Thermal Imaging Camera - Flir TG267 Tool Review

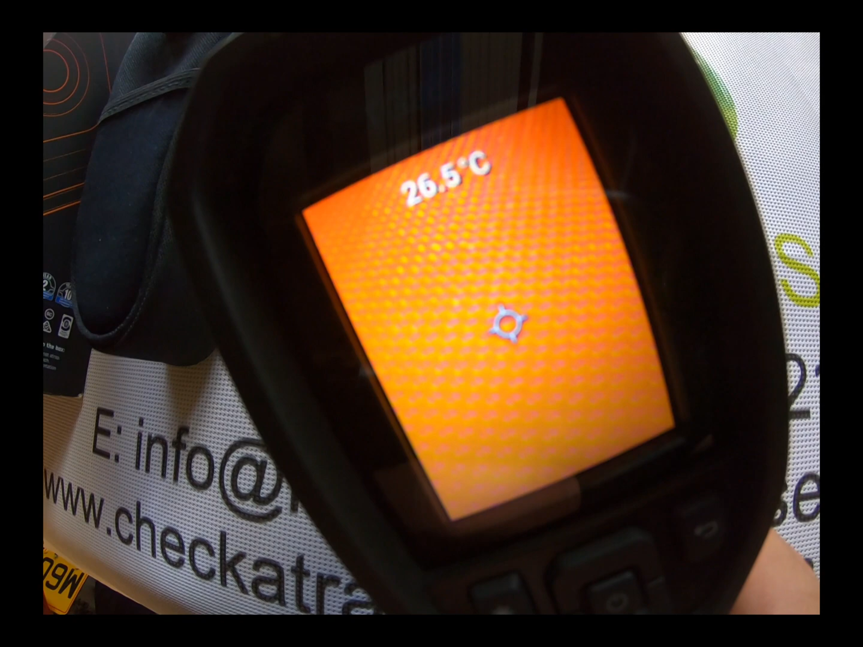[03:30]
On screen: spot 26.5°C
on the screen it's pointing towards that and that's 26.3 or fluctuating up and down the temperature of that so if we then point the foam engine camera further out you can see outside the door
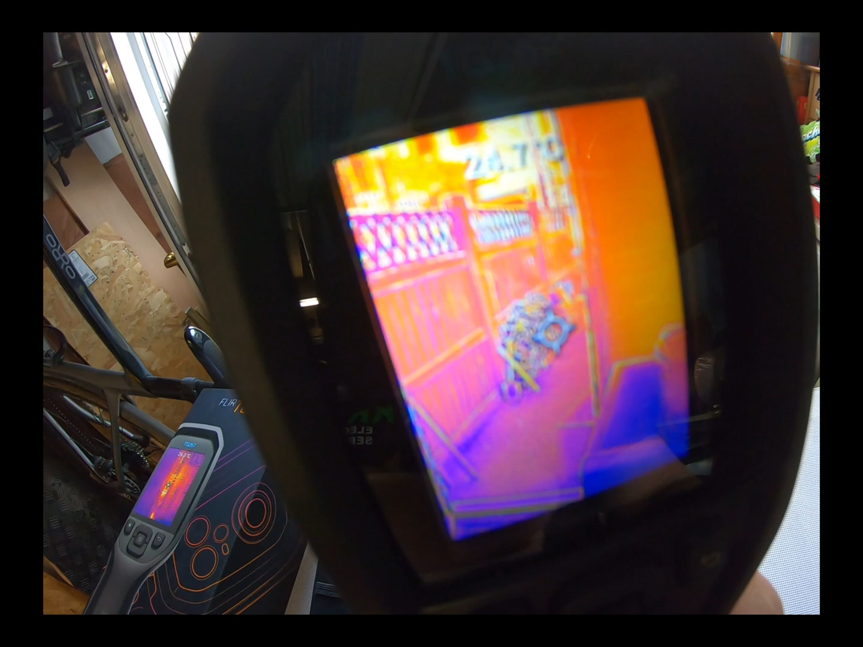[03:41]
there's different colors so the brighter the color obviously hotter the surface
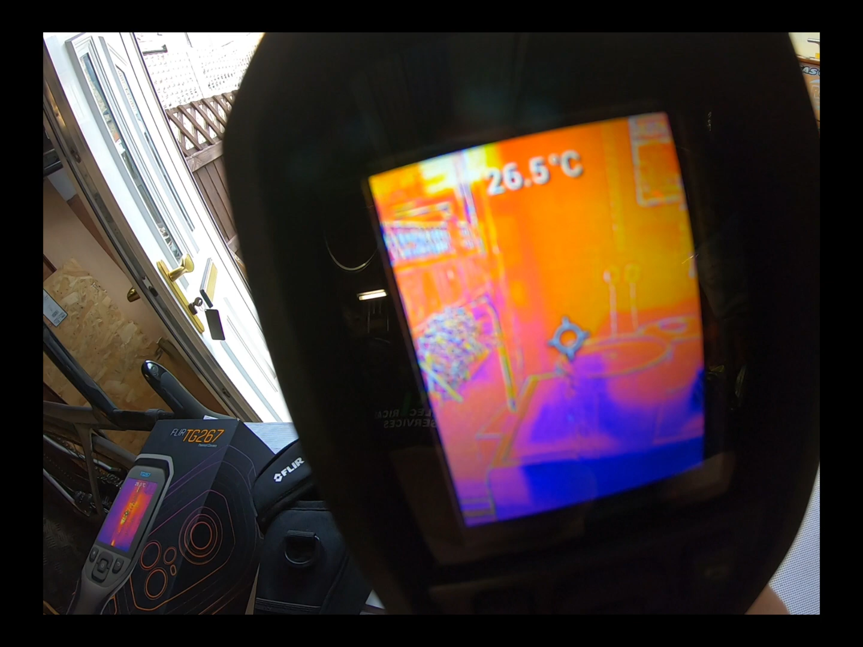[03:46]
On screen: spot 26.5°C
so if we point it towards that over there which is a tumble dryer
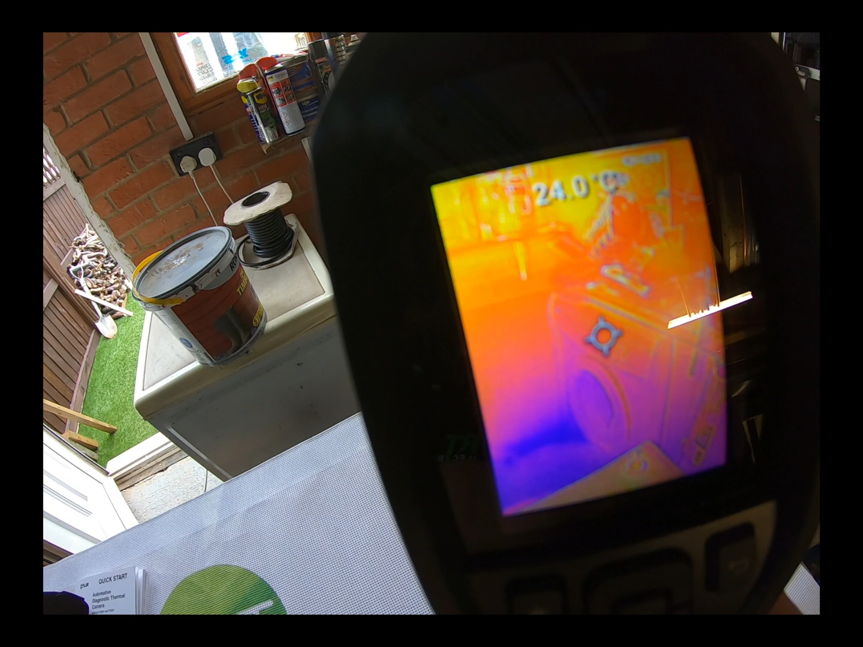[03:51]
On screen: spot 24.0°C
you can see it the surface is about 20 or 25 degrees so yeah so if we scroll through the menu here so you
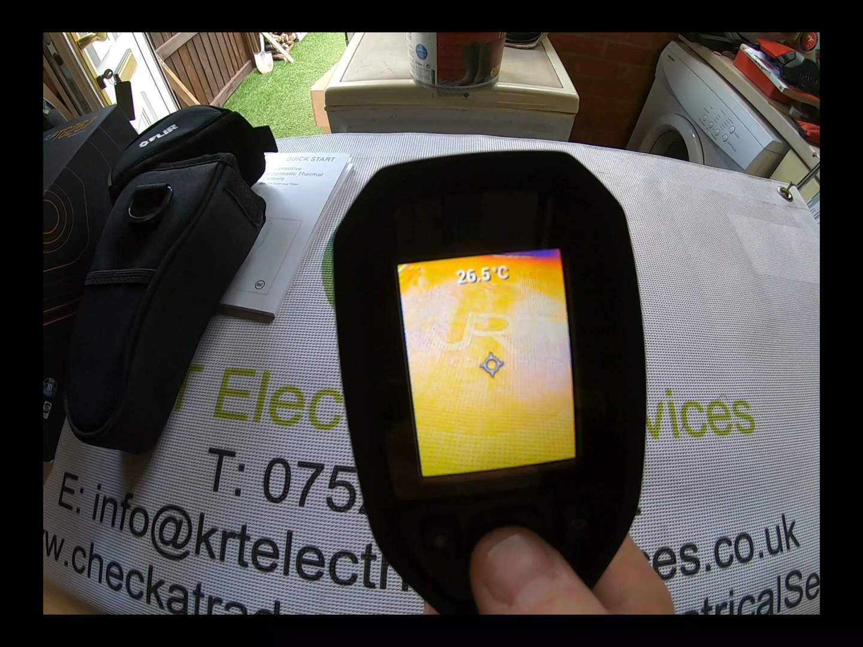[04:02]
On screen: spot 26.5°C
press the center button you've got all different types settings you've got gallery you've got camera adjustments so you can adjust
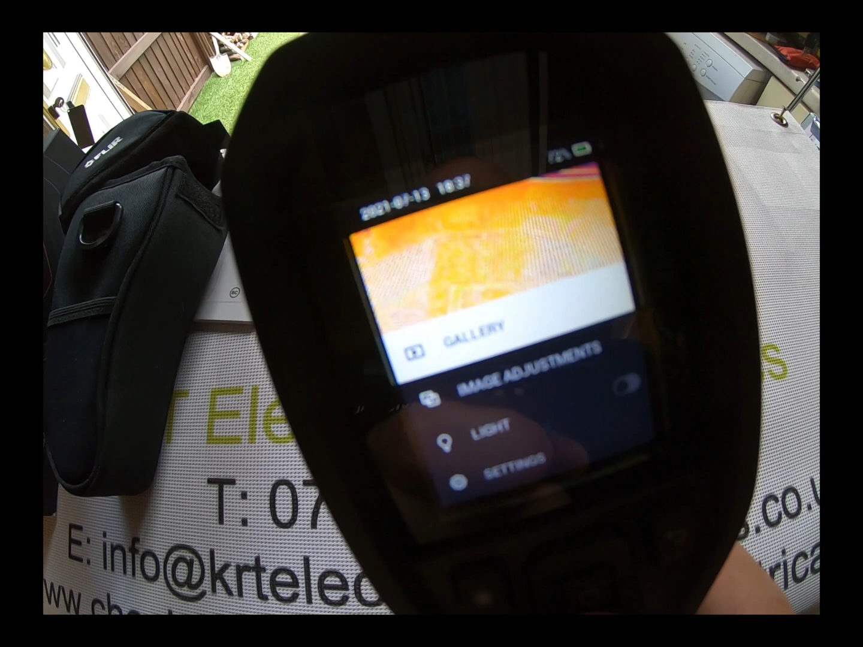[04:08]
the camera different colors so the
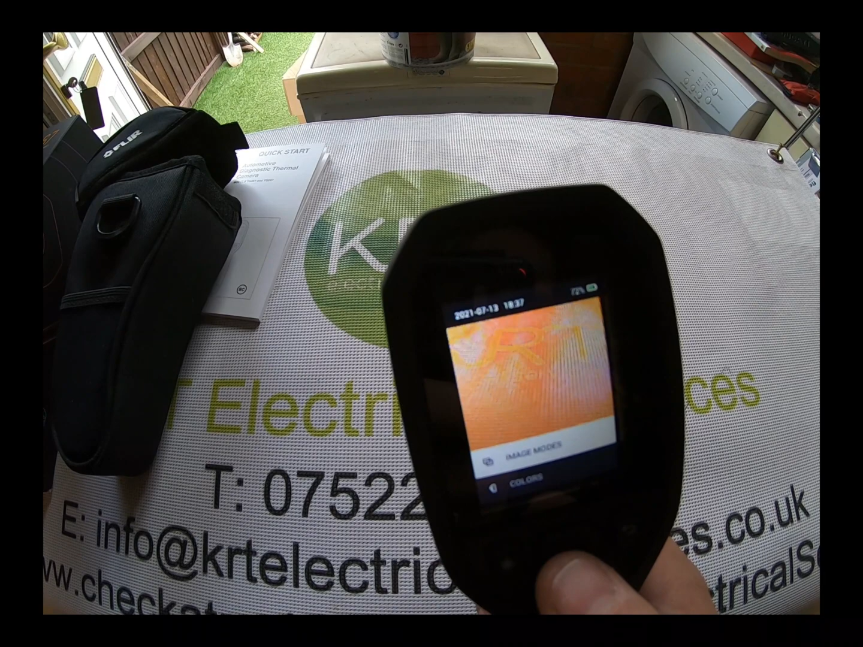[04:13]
mode in which you want it or the colors so you can have it as iron or you can scroll down
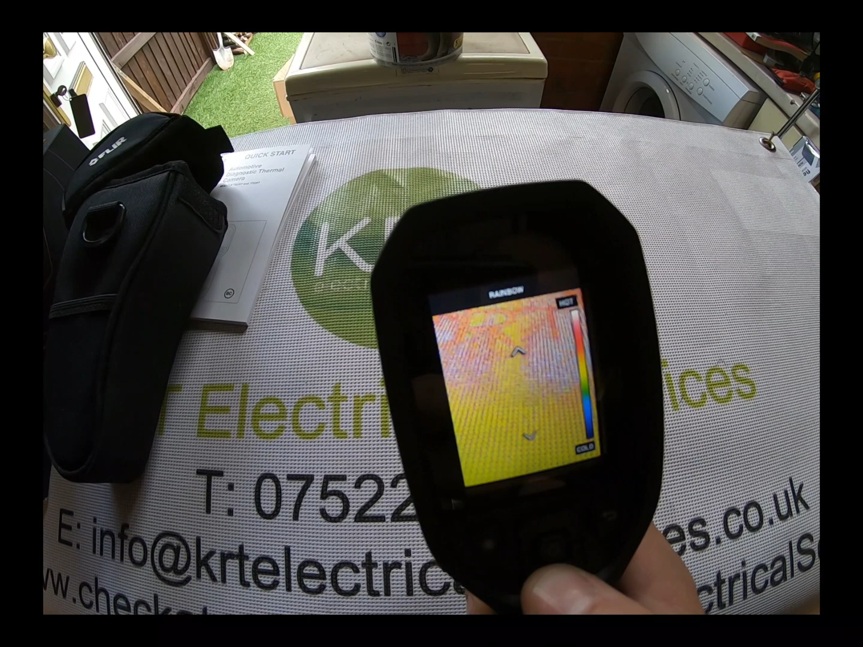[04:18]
and go to rainbow you can do white coal white hot sorry so anything that's
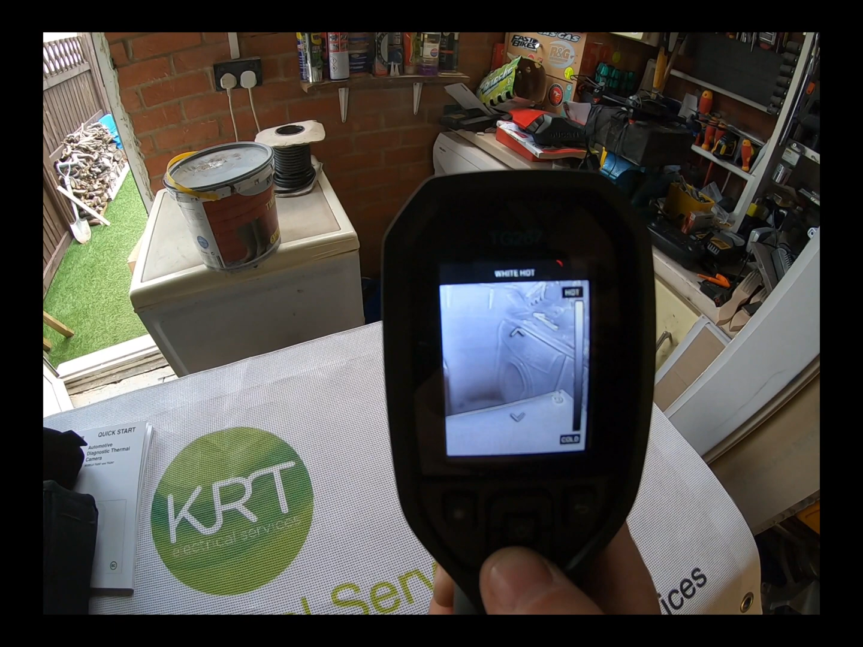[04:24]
hot is white and anything that's go down to black hot
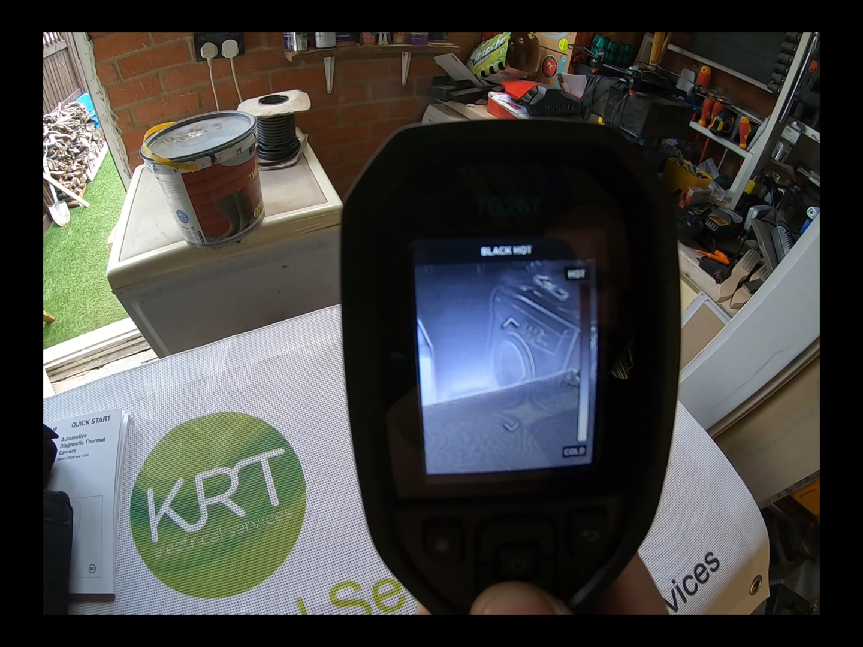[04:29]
and that's black and so on so you've got lots of different options there I always keep it on iron because
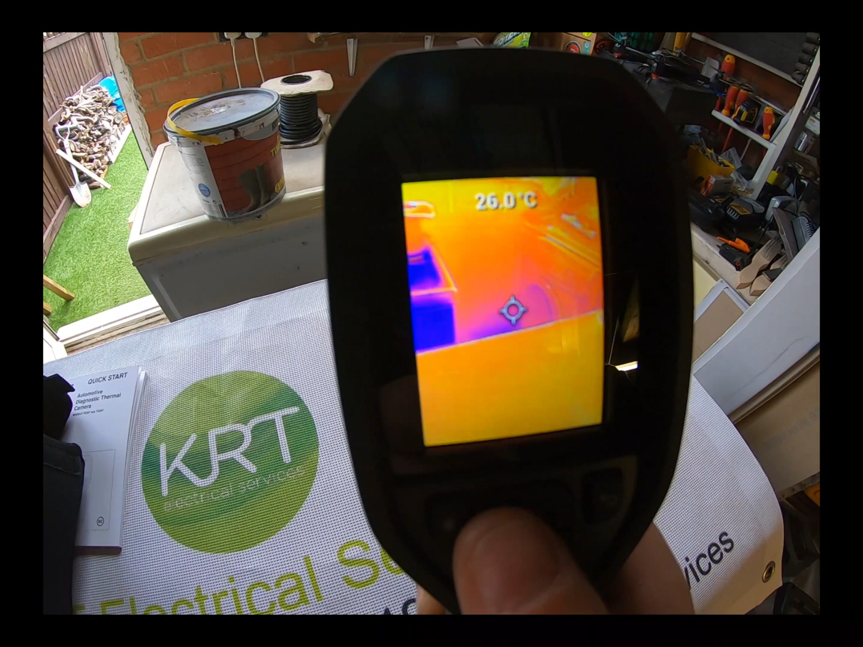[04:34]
On screen: spot 26.0°C
that's the one I like most and the dark colors are cold the light colors are hot so as
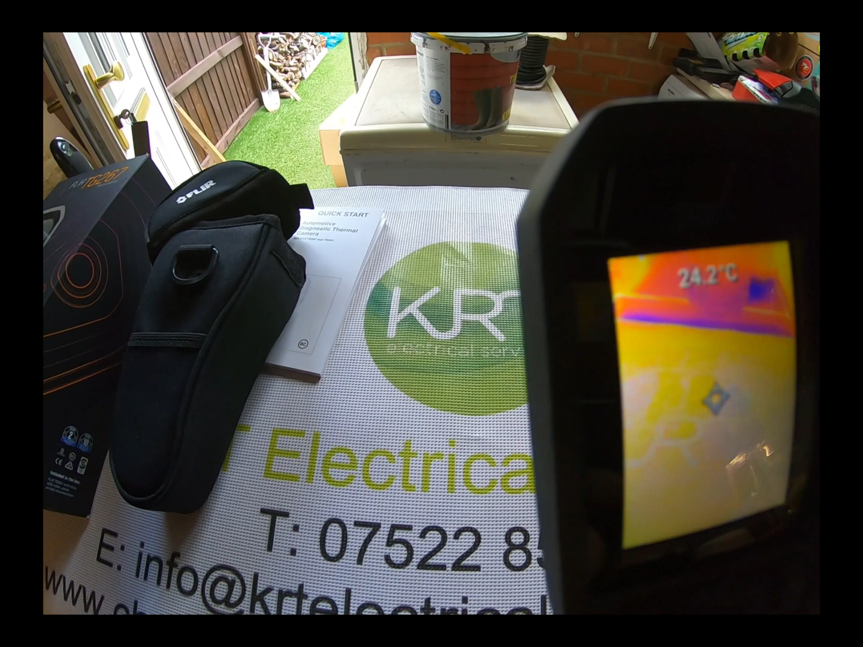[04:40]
On screen: spot 24.2°C
I say I've used this for various different things including fault finding and stuff like that
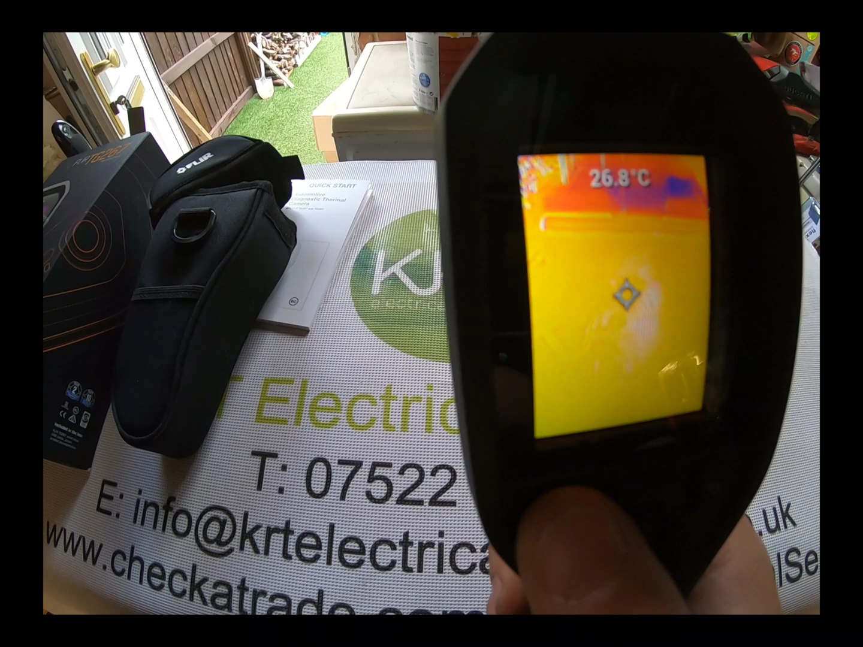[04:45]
On screen: spot 26.8°C
it's quite handy you press this button here and you've got a laser which is there which is
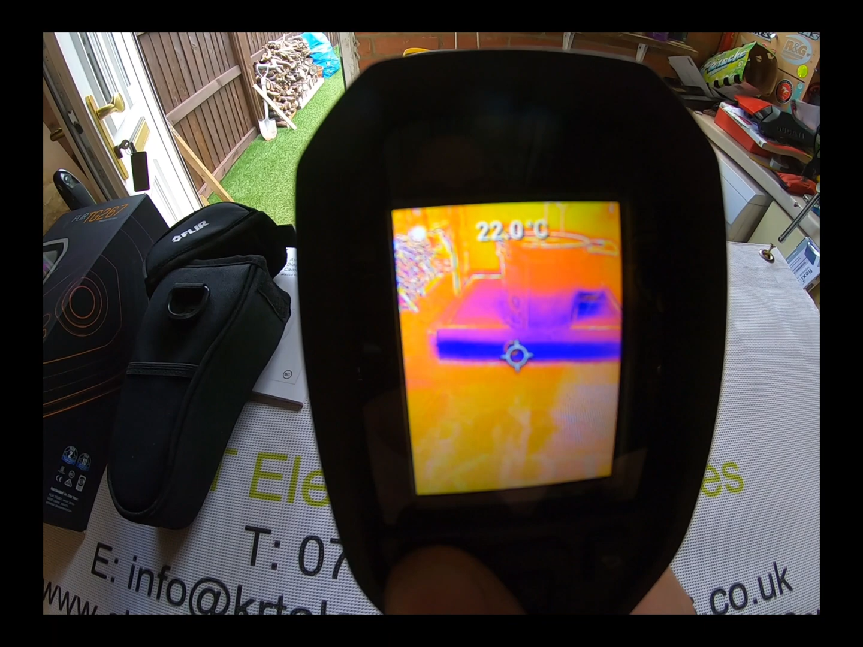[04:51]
On screen: spot 22.0°C
quite handy for finding your target what you want to point it at and then this trigger here if you